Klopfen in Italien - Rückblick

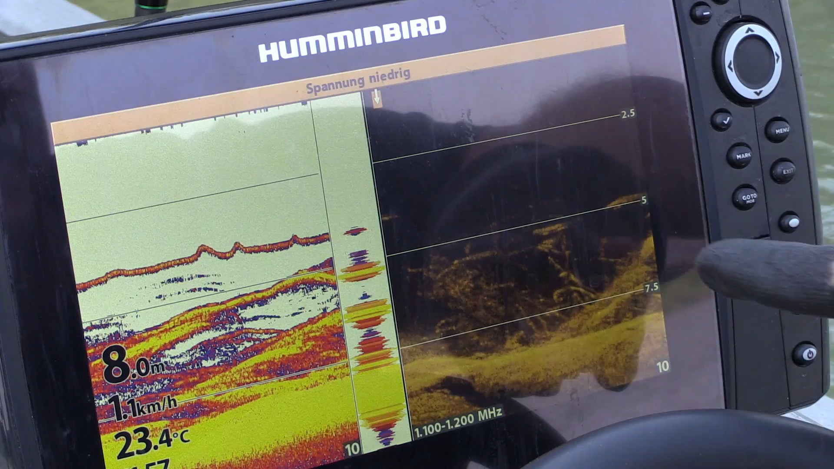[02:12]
On screen: depth 8.0 m, water 23.4°C, speed 1.1 km/h
Da muss ich jetzt aufpassen. Ich wusste, dass da ein Baum ist, deswegen habe ich von vornherein schon so hoch gehalten. Aber das Interessante ist, hinter diesem Baum liegt auch ein Fisch. Das könnte der Fisch sein hier vorne. Das ist er.
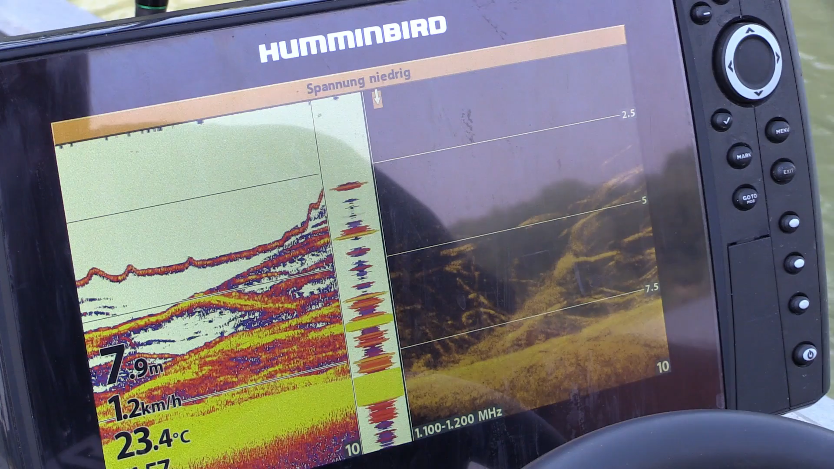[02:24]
On screen: depth 7.9 m, water 23.4°C, speed 1.2 km/h
Das ist definitiv ein Fisch gewesen. Der liegt hier mittendrin im Baum.
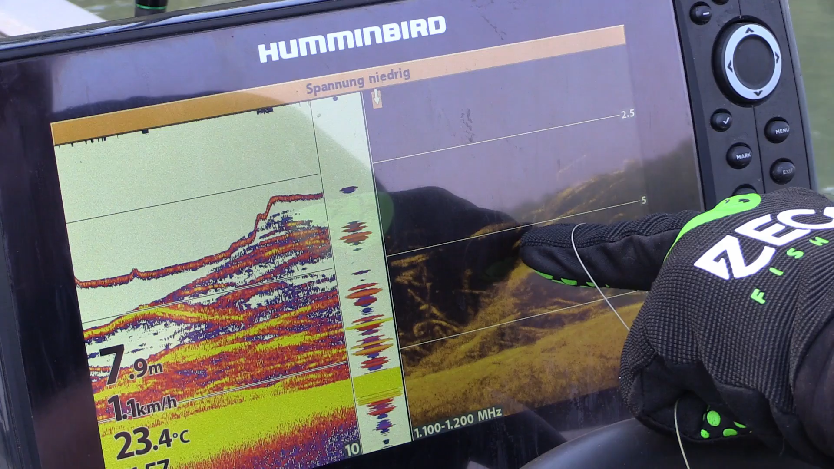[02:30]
On screen: depth 7.9 m, water 23.4°C, speed 1.1 km/h
Ja, das ist ein guter Fisch, ein sehr guter. 2 Meter hat der.